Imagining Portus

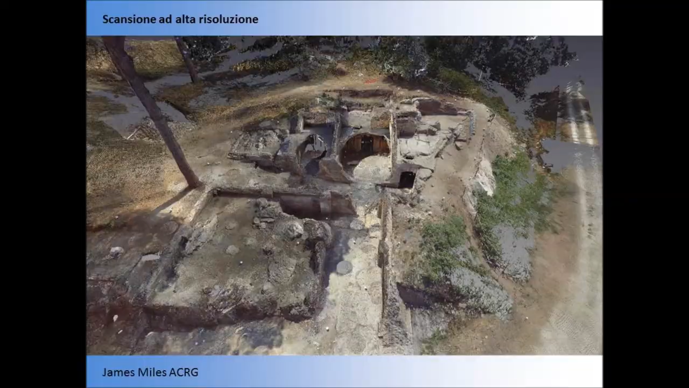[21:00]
And in addition to the excavation, very importantly, we did high-resolution scanning of all of the site, all of the area that we've excavated, as a sort of intermediate step between doing the excavation, and the planning, and the modelling. So we were able to use, in some cases, the scanning, scanned data as a step towards creating the model.
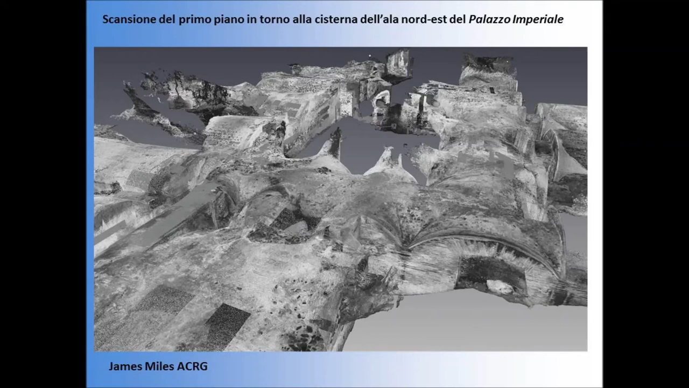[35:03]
So it just gives you an idea of how very useful this was for building into the model. And this is an attempt to try and represent this curious architectural arrangement with the ground floor cistern here with its vaulting,